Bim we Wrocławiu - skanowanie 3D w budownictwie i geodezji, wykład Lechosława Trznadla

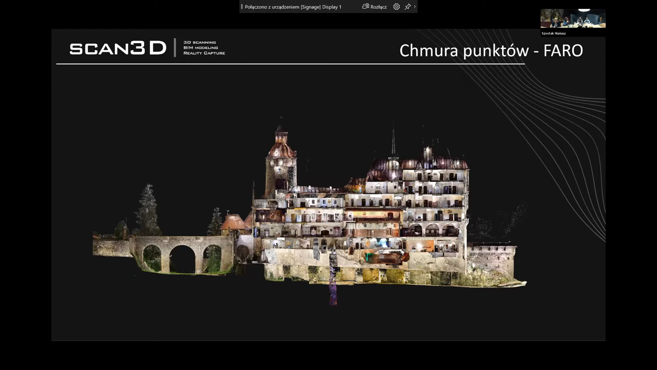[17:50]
Chmura punktów i skanowanie laserowe jako technologia,
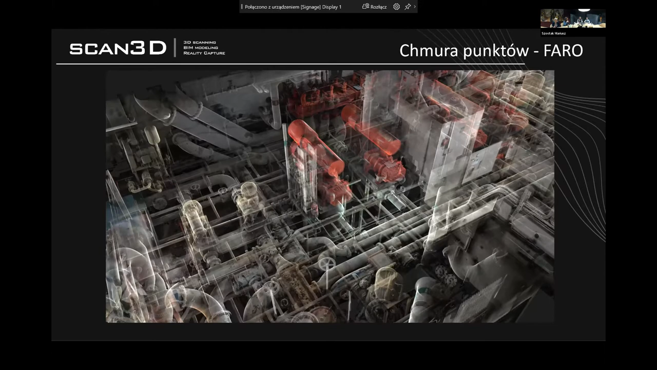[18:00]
moim osobiście zdaniem, jest nieocenione w przypadku przemysłu, instalacji.
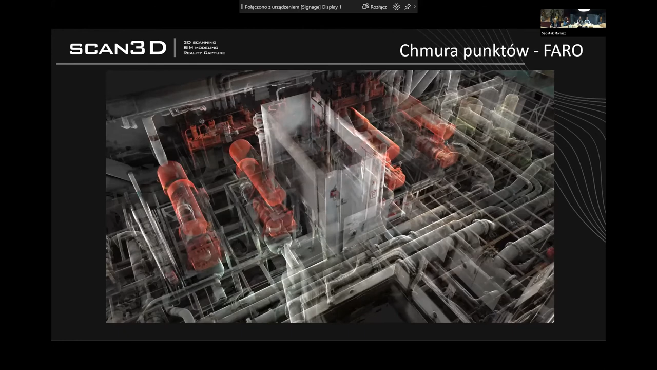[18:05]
Nie umiem sobie wyobrazić, ile czasu potrzeba by było,
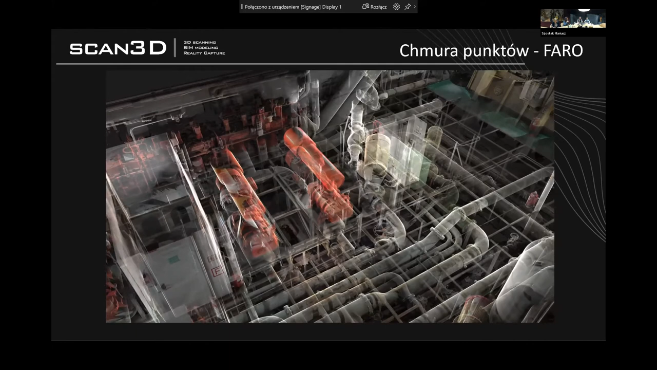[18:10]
żeby takie obiekty zinwentaryzować ręcznie, za pomocą dalmierza, miarki, szkicownika. A tutaj jesteśmy w stanie zeskanować każdą rurkę,
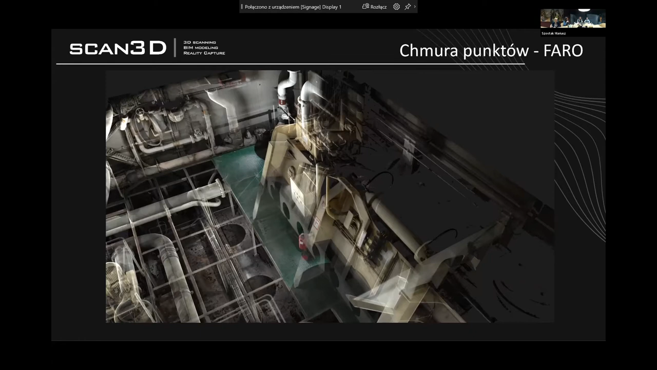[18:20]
każdą zasuwę, zawór i ona znajduje się na swoim miejscu i pozwala na uniknięcie przyszłych kolizji. Chmury punktów, które teraz pokazuję, to są chmury już ze skanera mobilnego.
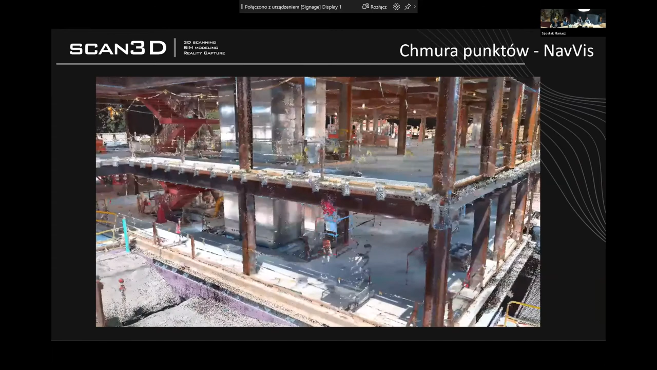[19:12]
Różni się nieco, oczywiście, natomiast informacje geometryczne są cały czas zachowane. To jest troszeczkę więcej szumów, ale po odpowiedniej filtracji
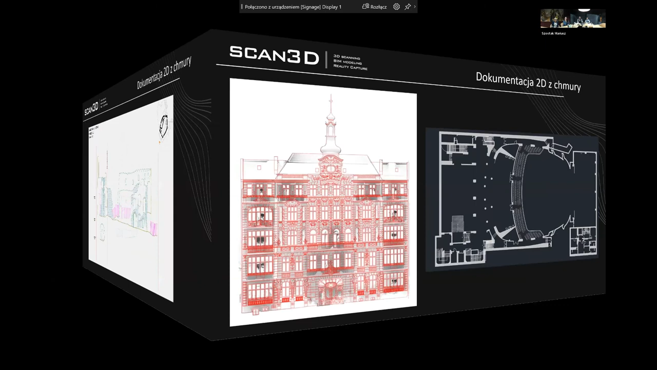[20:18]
Jak również chociażby zabytkowe elewacje budynków, kamienic,
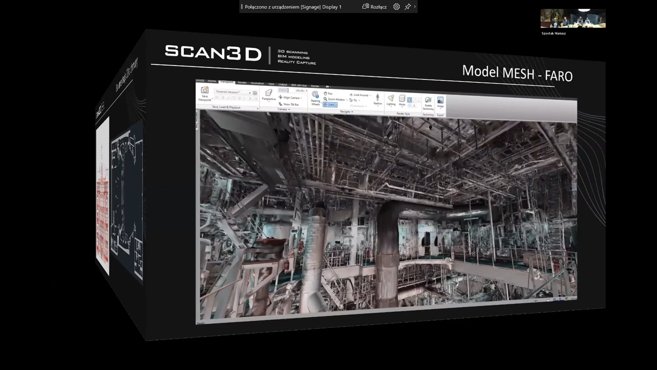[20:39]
To, co widzimy teraz, to jest model mesh.
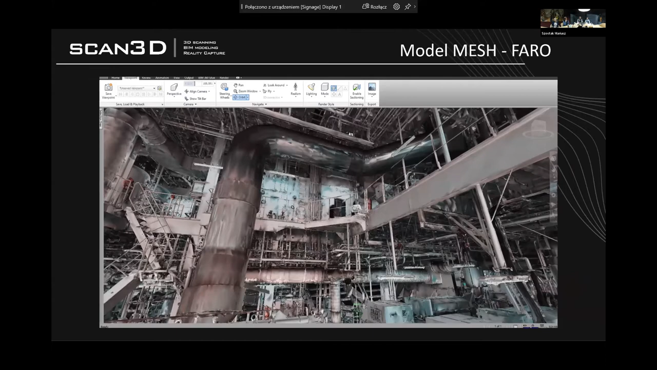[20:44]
Model mesh to tak naprawdę połączenie kropek w trójkąty. Wypełniamy przestrzenie pomiędzy kropkami, pomiędzy punktami zeskanowania,
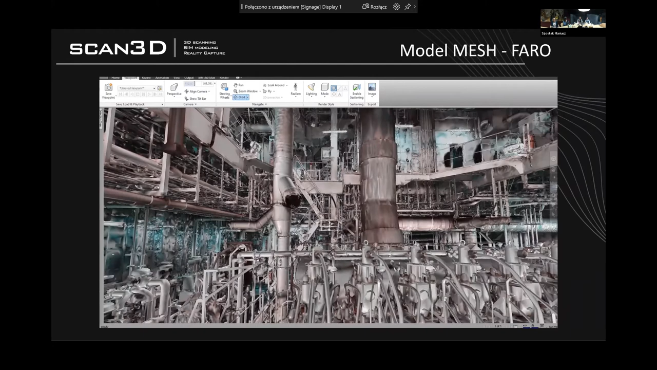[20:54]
co daje efekt jeszcze bardziej zbliżony do rzeczywistości i dla niektórych programów jest
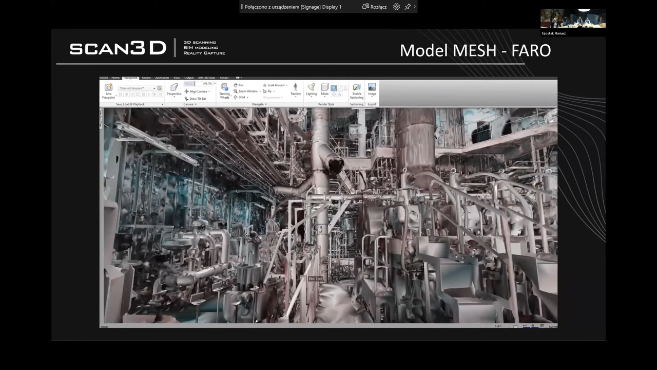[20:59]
bardziej pożądanym produktem wejściowym do projektowania czy modelowania.
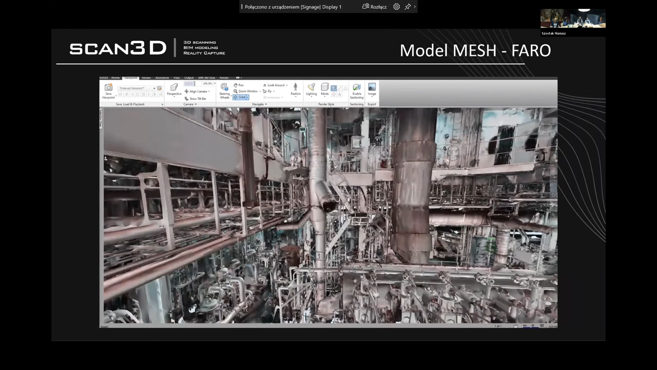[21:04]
To jest fragment statku. Całość prac wykonana terenowo w niecałe 8 godzin.
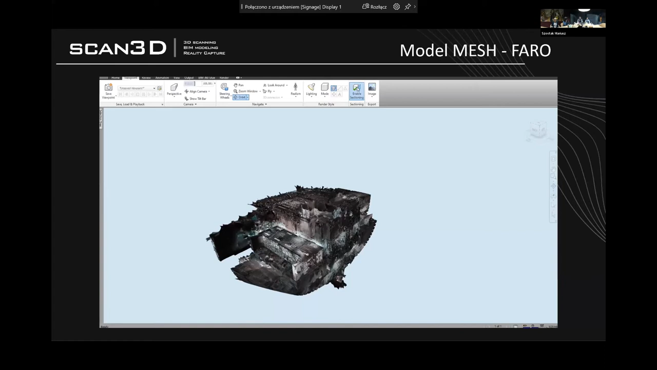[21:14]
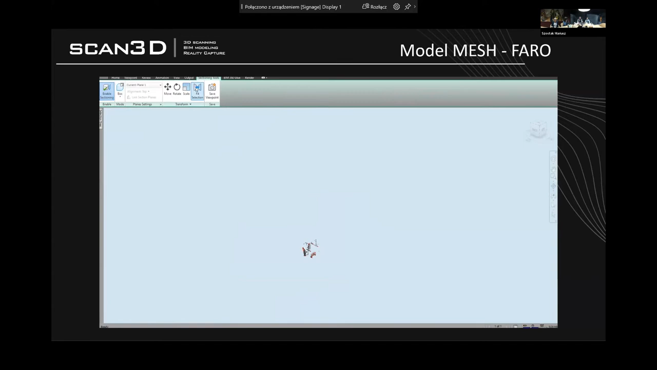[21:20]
pełna geometria i tak naprawdę nikt oprócz nas tego zakresu do projektowania nie musi oglądać. Cały proces projektowania następuje w biurze, które może być w dowolnym miejscu na świecie.